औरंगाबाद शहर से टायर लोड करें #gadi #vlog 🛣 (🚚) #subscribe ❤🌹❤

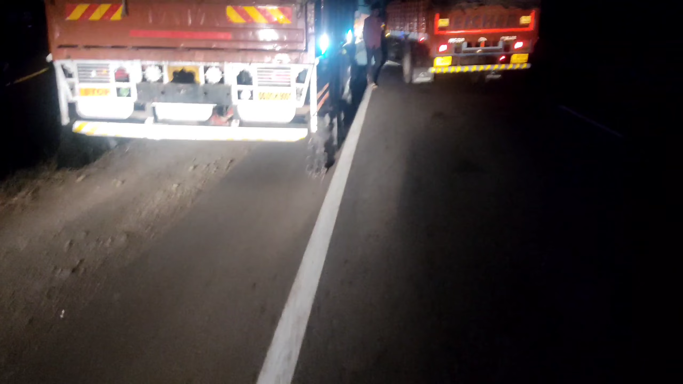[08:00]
चलो चलते हैं, और दूसरी गाड़ी वाले भी रुक रहे हैं। आगे भाई हम MP बॉर्डर पे, और ये MP बॉर्डर का ही रास्ता,